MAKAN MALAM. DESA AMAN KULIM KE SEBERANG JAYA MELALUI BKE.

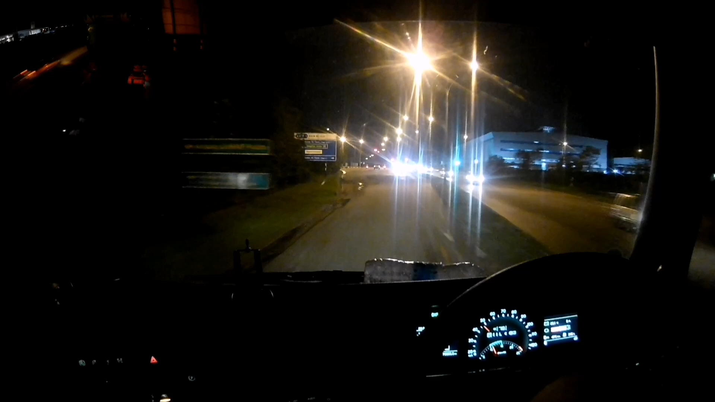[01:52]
Tak nampak garisan kat jalan ni.
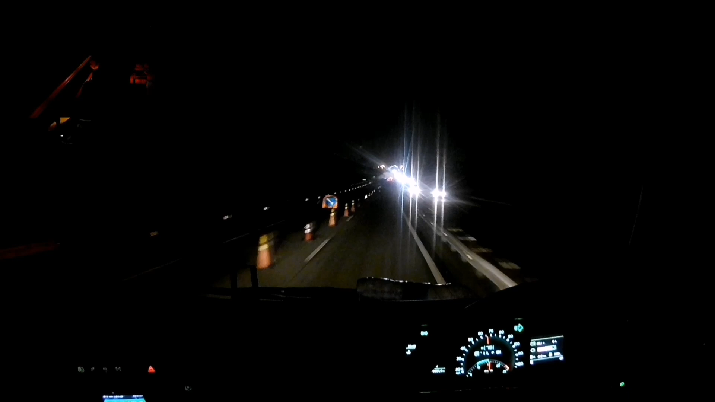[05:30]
ada kon satu ni lembang ni.
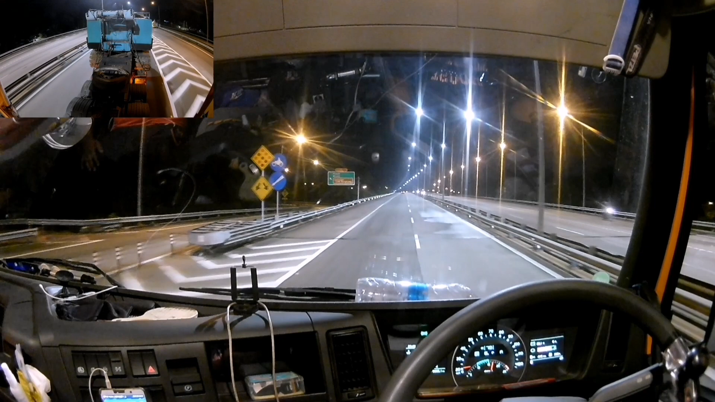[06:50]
Kiri tu dia nak bagi masuk sini saja. Aku masuk kanan. Eh, Bian, besok turun. Besok pagi turun, lepas turun terus salut pengerang. Isnin pagi isi satu excavator. Selasa pagi mau turun dekat Batu Gajah. Ha, kau dah sampai mana dah tu?